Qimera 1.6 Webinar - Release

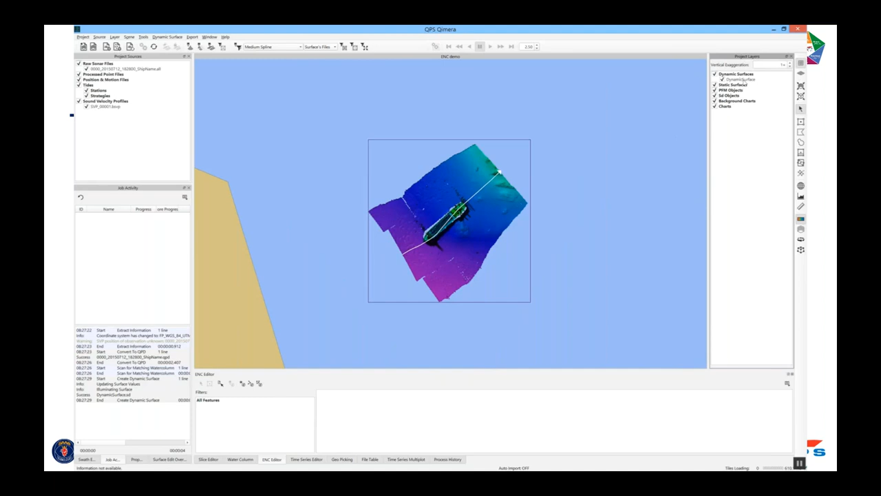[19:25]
So what I'm going to do is I've got a dynamic surface. I'm going to change the opacity to about 25% so that I can see the chart behind it or on top of it,
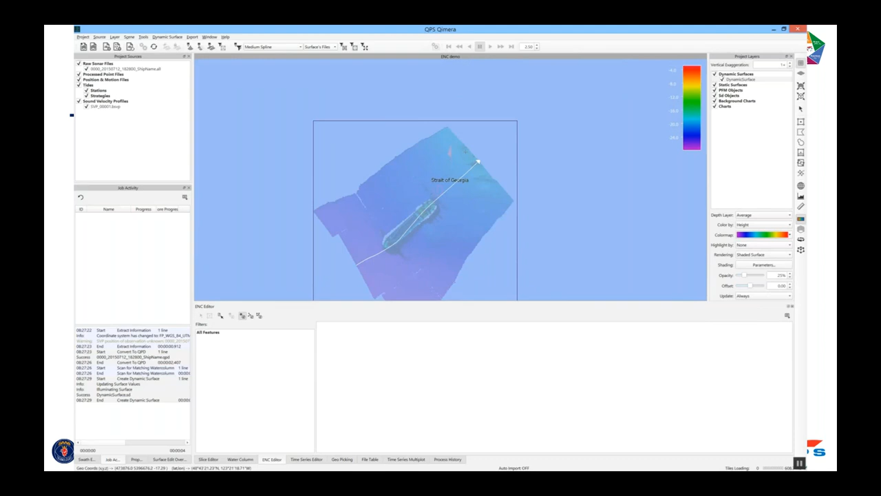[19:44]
So let's zoom in here. I see a little rock. I'm going to turn off the background chart,
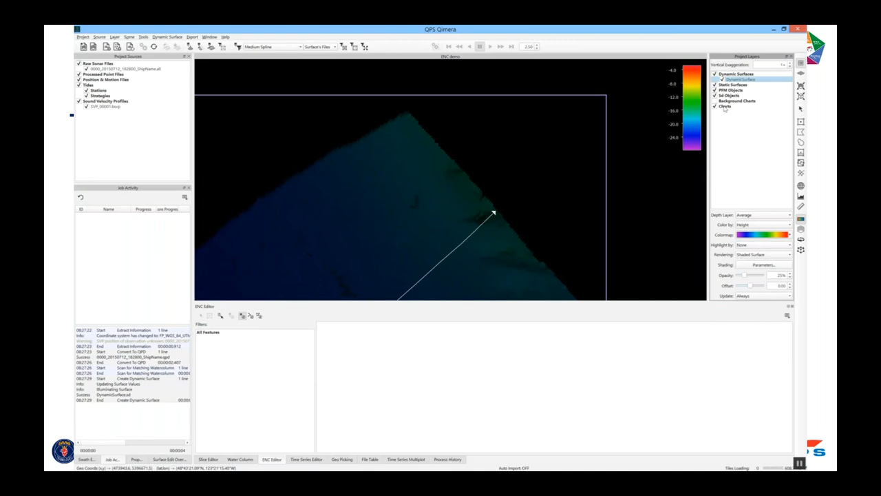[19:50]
and I'm going to click on that rock, and it says, hey, would you like to make your own new ENC layer now? I say yes.
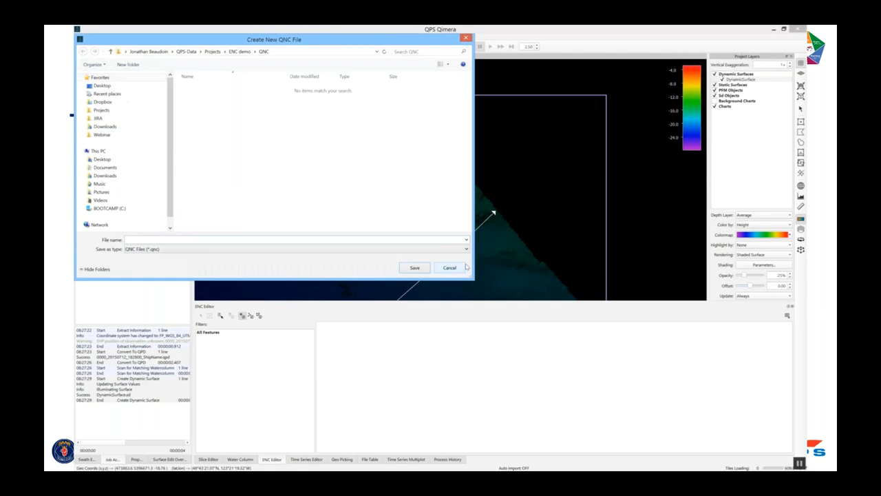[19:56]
I give it a name, my new features. And then from that point, it says, okay, what kind of ENC object is that? That's an underwater rock. Here's some attributes that I need to fill out.
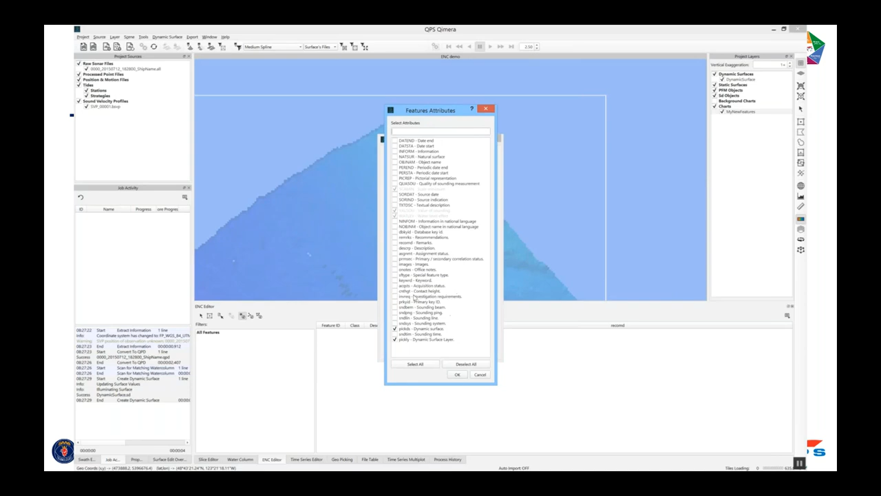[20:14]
It's always underwater. I can add some attributes, and you'll notice that the NOAA ones are there, remarks, recommendations. If those are the ones that you need to pay attention to, you can do that. So I can type in a remark. This is pretty deep. I don't think this should go on the chart, but it's just for a demo. Recommendation. I have no recommendations. Oh, before I click okay, let's point out the magic.
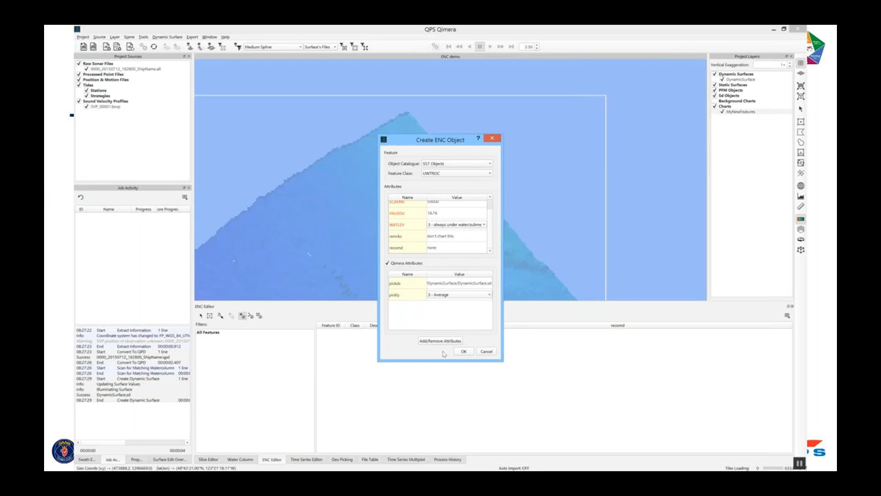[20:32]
18.76, the value of the sounding itself got pulled from the grid. And you'll see that this is populated in the ENC editor dock. That's right there.
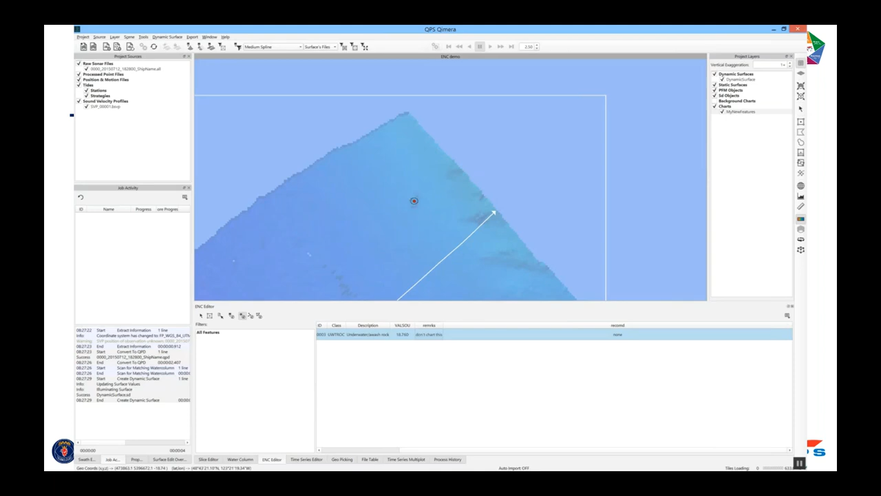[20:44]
And it's also drawn with the kernel, the ENC rendering engine. It's drawn right there, and it's drawn separately from the background charts. You can turn the background charts on and off at any point and have that context immediately if you like. So let's look at making ENC objects from the swath editor. And swath editor is the portal to the water column data. And you can see that we get some nice imaging on the rec. This is a new feature here. You can stack up and see a side view of the entire line with this release. Before, you could just see the current ping buffer, which only showed 100 pings or so.
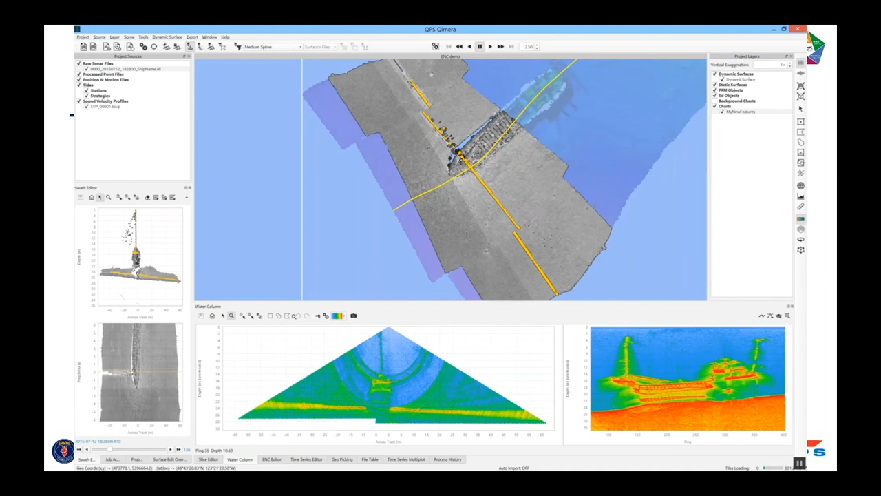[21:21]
So if I zoom in there and I click on the mast area, the explore mode, that will jump my swath editor to that point. And you'll see in the fan view on the left that the mast is lit up. And I can use the A and the D key to merge my swaths back and forth. You'll see that updating in the scene, the yellow line.
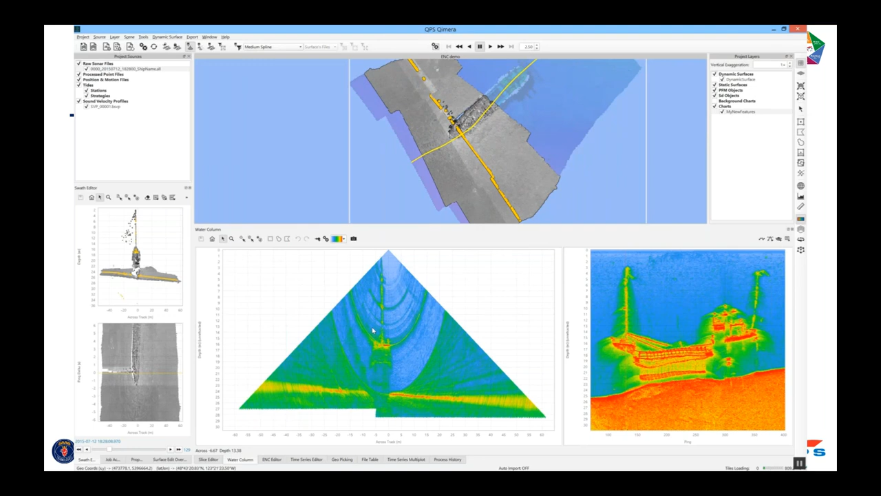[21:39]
And you'll see it updating in the fan view. And I see the top of the mast there. We happen to know that there's a line extending off the top of that mast to a surface buoy because it's quite shallow. And I choose a rec here as the object. I get the attributes. It's a dangerous rec. There's the value of the sounding. And let's make a remark. I do maybe want to chart this. I'll make a remark that the line from the mast to the surface buoy is there.
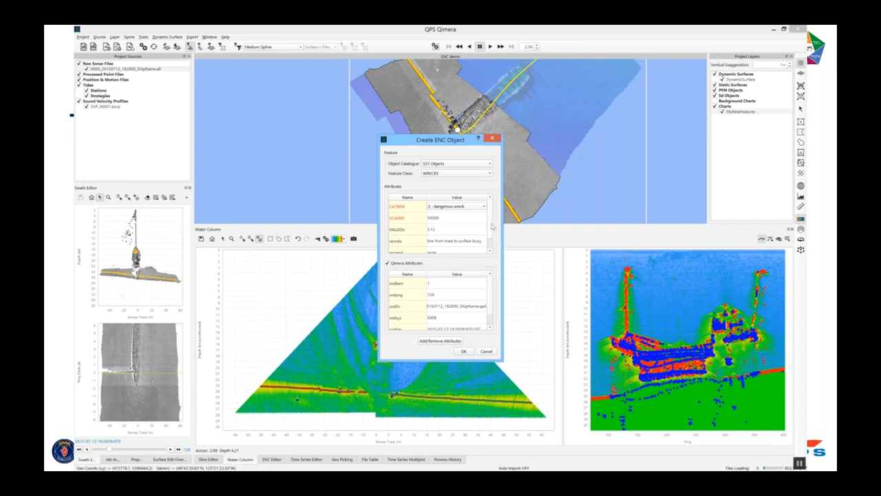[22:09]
And then my recommendation. This is standard NOAA workflows. Please update the chart with this value. And then Matt can correct me if I'm wrong. He's actually done this for a living, whereas I've only seen people do it. So you see the magenta dot is there.
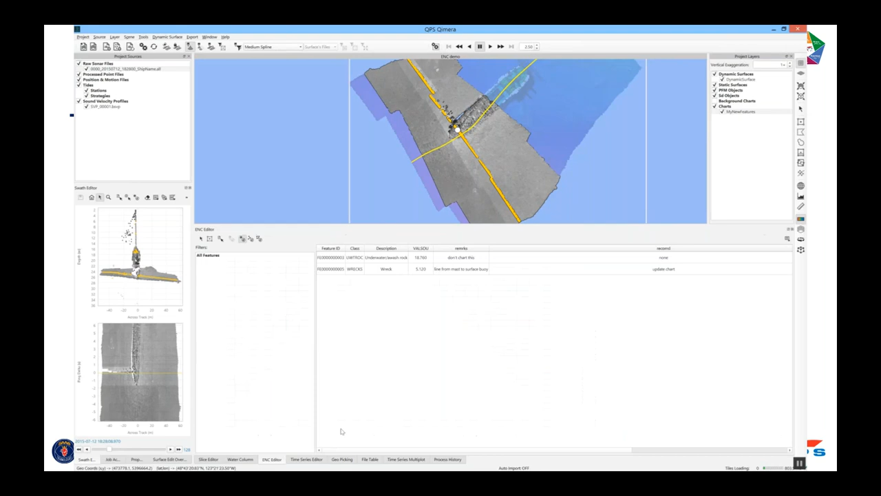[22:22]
And you'll see this shows up in the ENC editor doc. There's the value of the sounding. And there's my remarks and the recommendations there.
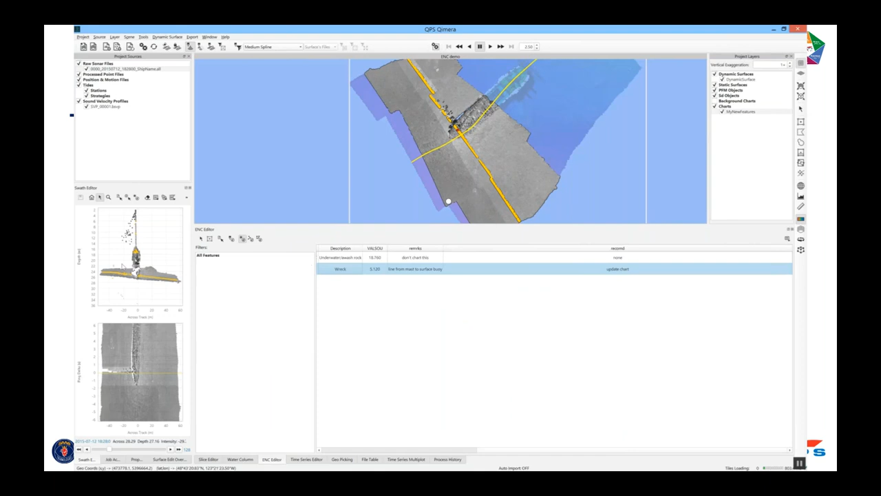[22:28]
So it's not just from the water column that you can create ENC features.
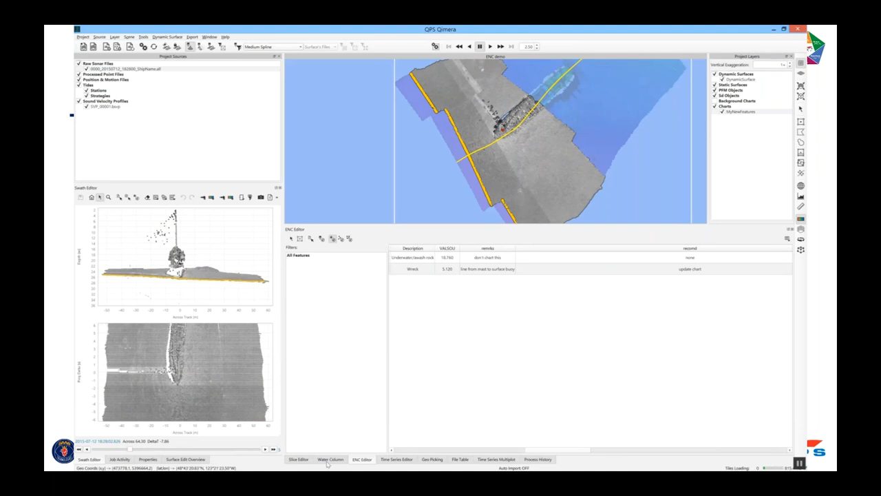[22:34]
Let's jump to the aft end of the rec.
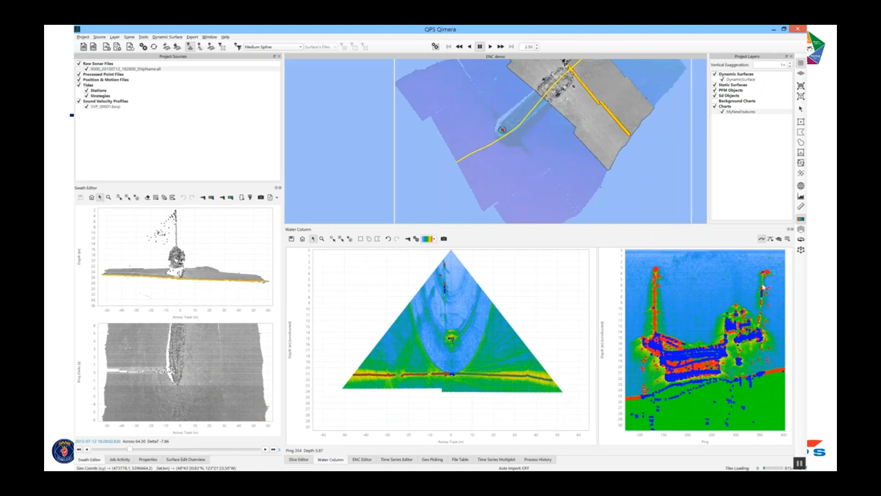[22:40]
So I left click explore and I jump there. And let's just look at the soundings in the swath editor itself. And you'll notice that there's a new button there. I can make an ENC object from a sounding in here. And I get the same dialogue. What kind of object is it? And I set the attributes. It persists the things that you typed last. So if you wanted to get a workflow where you looked at all of the recs and you had the same remarks, you could leave that there.
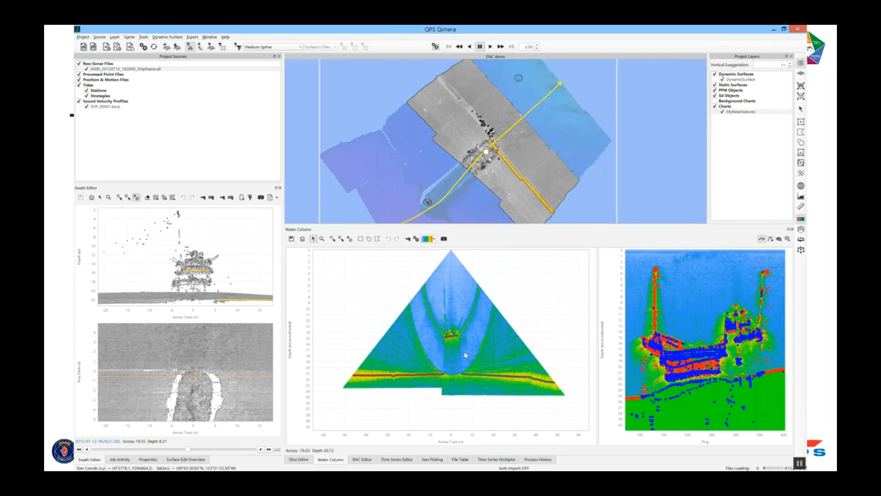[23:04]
And you see that that's, boom, it's popped into the ENC editor doc.
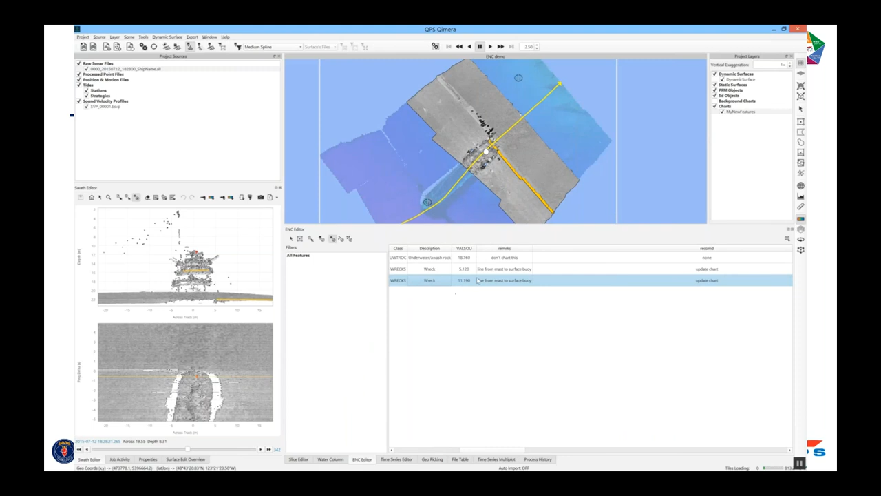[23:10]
There's that sounding. And that's from the swath editor. And when you leave from picking in the water column, it actually needs to make that a proper sounding. So that's the traditional workflow we've had since 1.4.
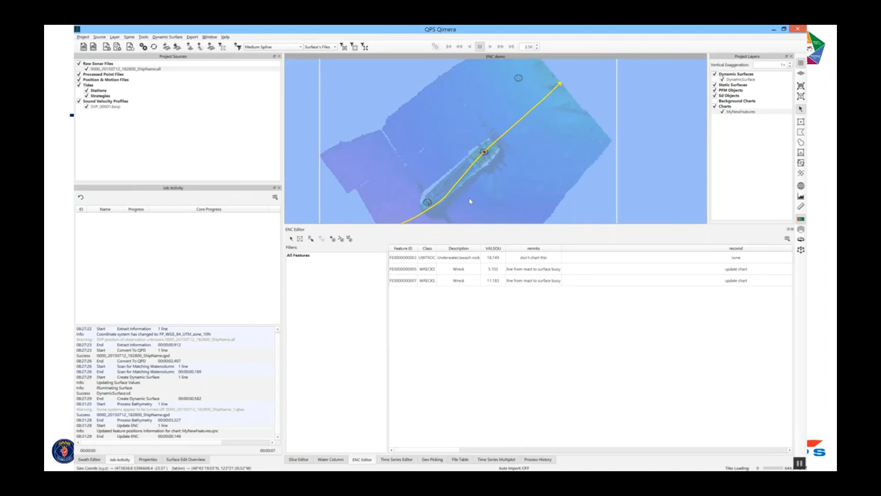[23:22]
You'll see that the map view is updating with those soundings that I'm putting on there.
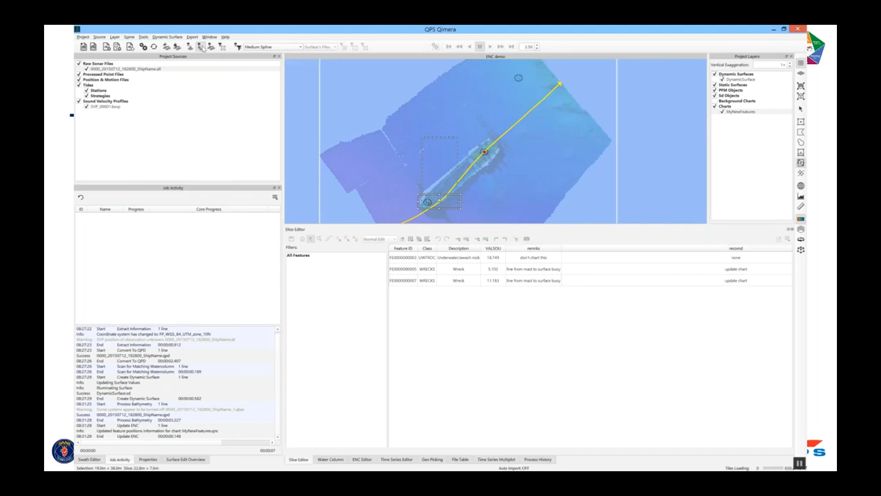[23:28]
So the slice editor, let's just do a tour of the editors here. If you jump into the slice editor and grab a slice over the whole ship,
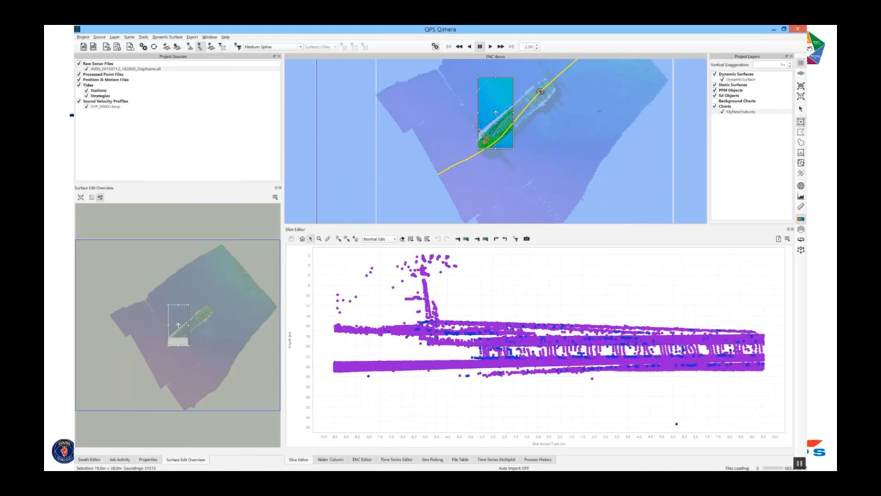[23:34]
you get all the soundings pulled in the lower view.
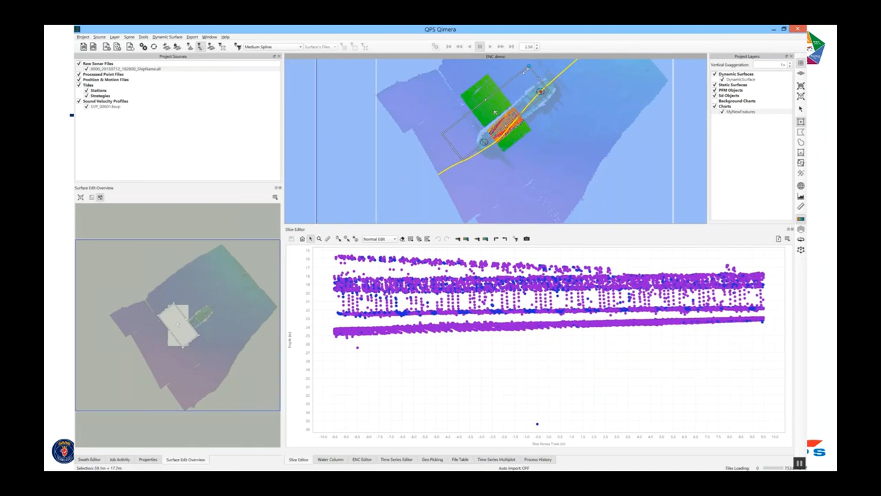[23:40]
And what I'll do, just for demonstration, there's that same button. I can make an ENC point object from a sounding that I collect. And then the value of the soundings pulled in and auto-populated. I can update the various attributes that I care about. And here I might want to make a different remark. I have no remark. Or maybe I'll want to point out that this is the position of the center of the vessel in case the person that wants to do the charting wants to put that position instead.
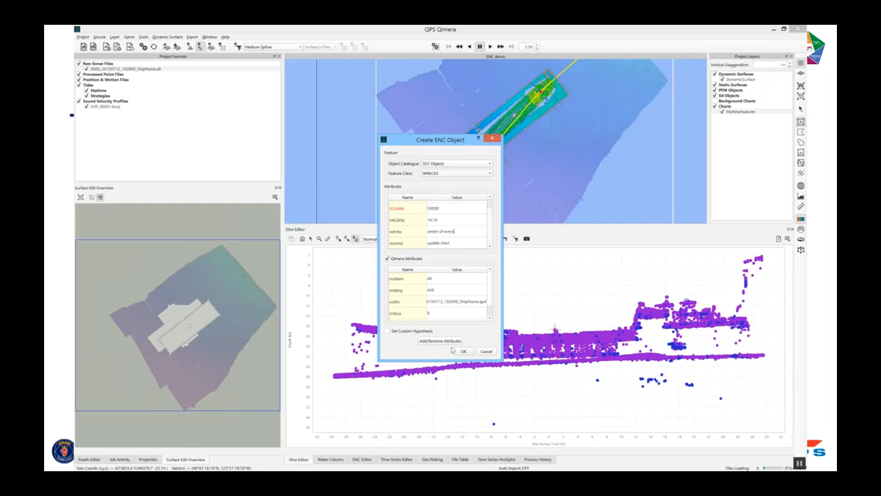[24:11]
And again, we can do the exact same thing with the 3D editor. So I click the 3D editor button. You'll see that the previously identified soundings,